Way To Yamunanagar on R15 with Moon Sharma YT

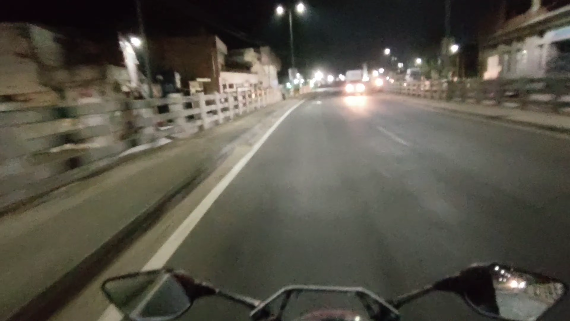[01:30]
तो गाइस हम पहुंच चुके हैं अगली सिटी में, अपनी सिटी छोड़ के। और गोची हो गया था, मैं पीछे से लाइटें वगैरह दिखाता आया,
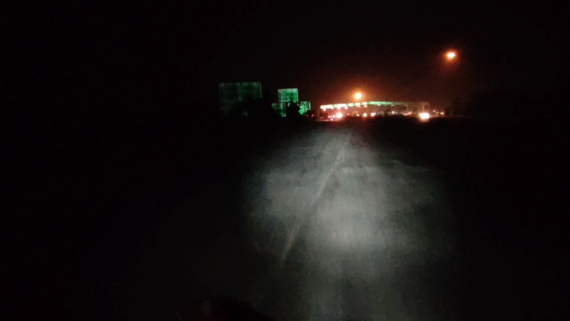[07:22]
ये सीधी रोड जाती है सहारनपुर, सहारनपुर तक मतलब डबल रोड है, और यहाँ पे टोल पे पहुँच चुका हूँ मैं।
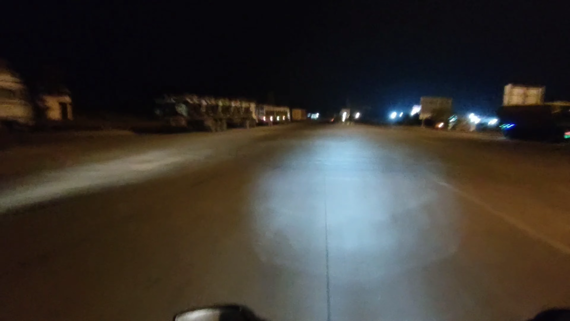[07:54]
तो मज़ा आया ड्राइव करके। तो गाइस मैं फाइनली हाईवे पे उतर चुका हूँ, और
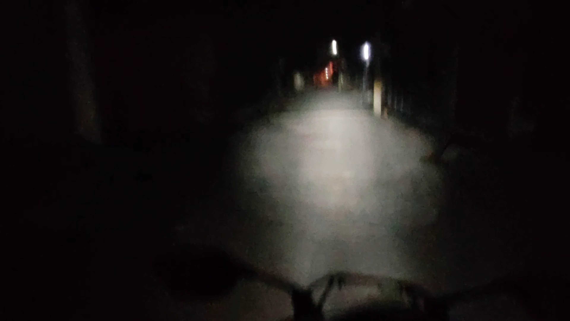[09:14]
मेरे को ये साला मैं गली थी मुड़ा रात में, कहीं और ही पहुंच जाऊं मैं बताओ, ऐसे आया तो मेरे को तो लग रहा था ही गया हूँ वैसे मैं,
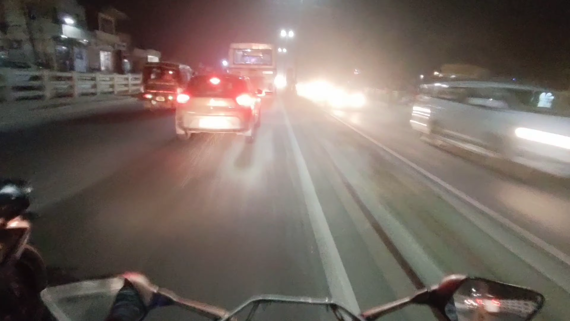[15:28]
तो गाइस अभी रुके हुए हैं यार, बहुत ज़्यादा वाला हैवी ट्रैफिक है।
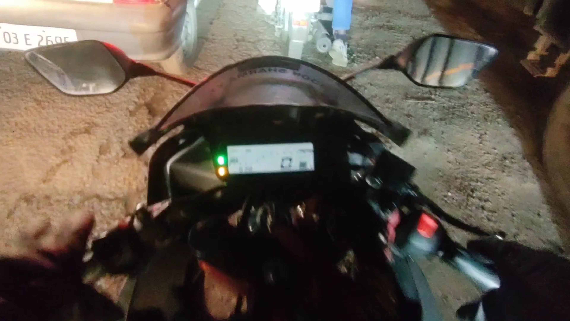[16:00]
अभी 10 मिनट बाद चलता है फिर रुक जाता ट्रैफिक।
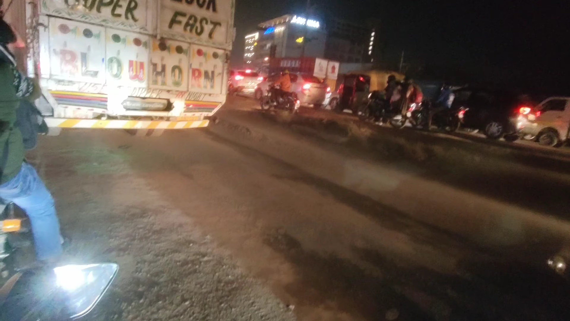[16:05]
अभी ऊपर की तरफ देखो बहुत बुरा ही ट्रैफिक, जाम से बुरा हाल है। हालांकि आधे किलोमीटर का ट्रैफिक से ज़्यादा ही है।